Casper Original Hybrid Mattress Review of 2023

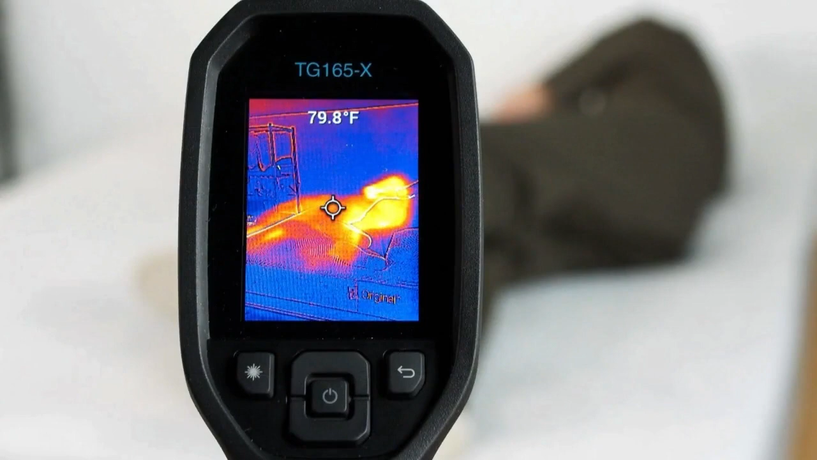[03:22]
On screen: spot 79.8°F
Next, a layer of zoned memory foam contours without trapping as much heat as most high-density memory foams.
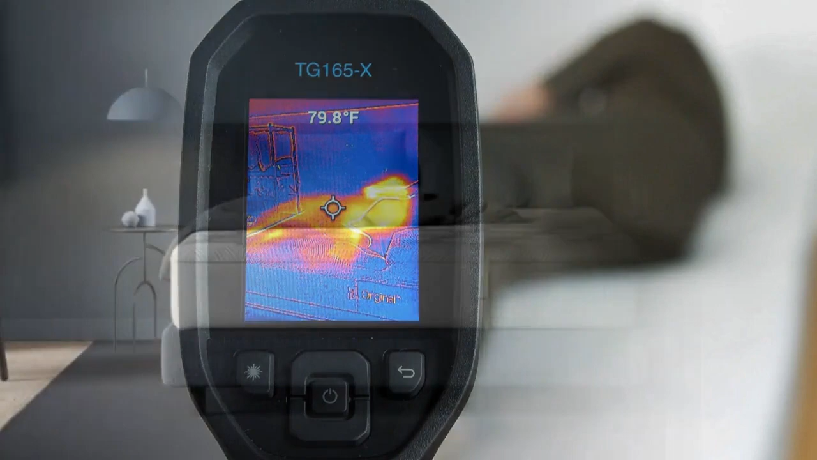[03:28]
On screen: spot 79.8°F
The coil support layer allows for substantial air circulation, which can keep the sleep surface cooler and more comfortable.